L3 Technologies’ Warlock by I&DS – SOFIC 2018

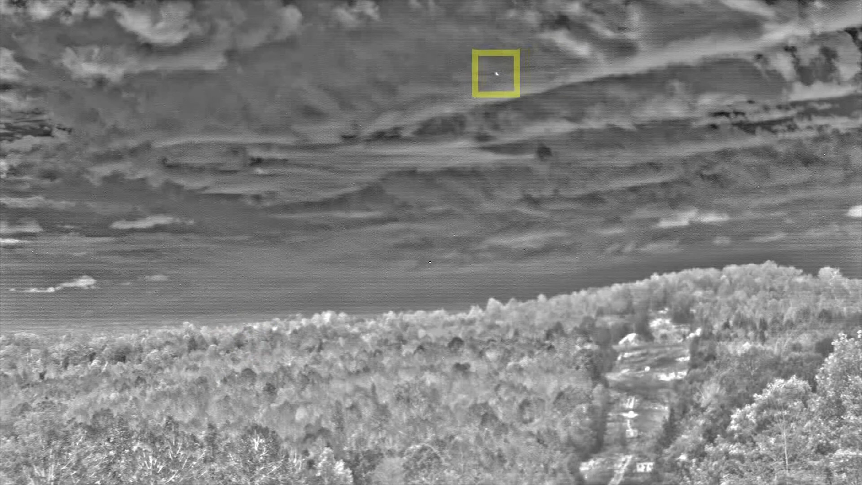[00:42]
And then you can engage a directional jammer to jam the drone's frequencies. You also have a feedback loop so now
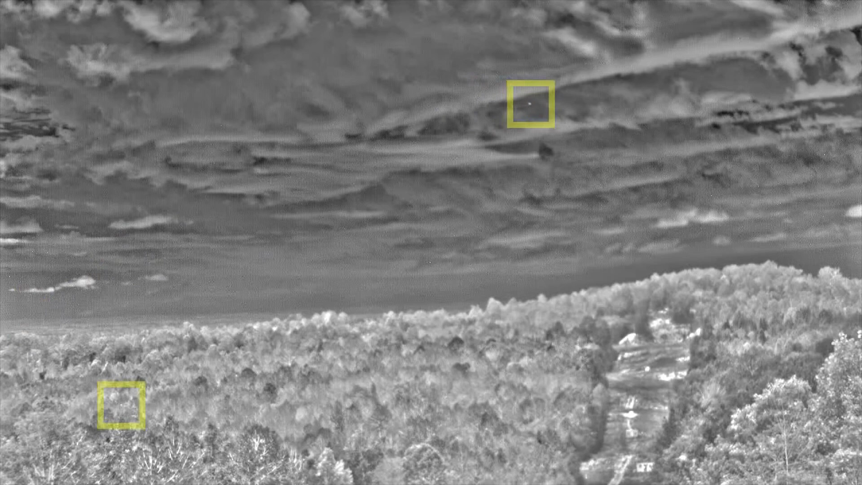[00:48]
that you can watch the drone's behavior and see that the jammer is working. The two are integrated together and can be mounted to a directional system for used in mobile applications.